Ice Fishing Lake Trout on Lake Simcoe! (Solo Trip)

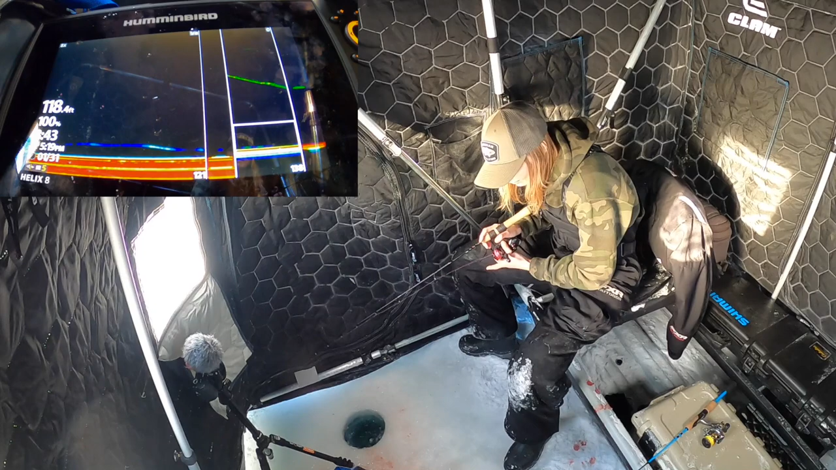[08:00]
I'm dropping it right now. Let's see. Come on. Yeah, he's on it. Kind of lost interest a little bit. He's following me all the way to the bottom. I'm gonna try to get him off bottom, and if I can't, I'm gonna try reeling up again. He kind of went away.